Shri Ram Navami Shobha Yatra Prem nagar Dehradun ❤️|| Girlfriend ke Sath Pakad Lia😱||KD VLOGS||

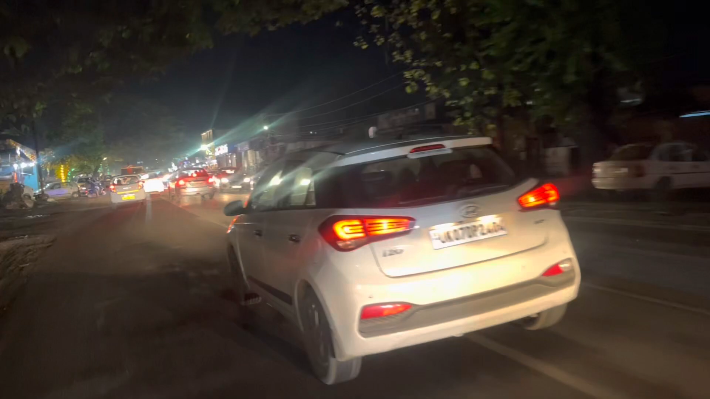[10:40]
जा रही है बहुत स्पीड से और उधर से उटर बजता आ रहा है एम्बुलेंस का।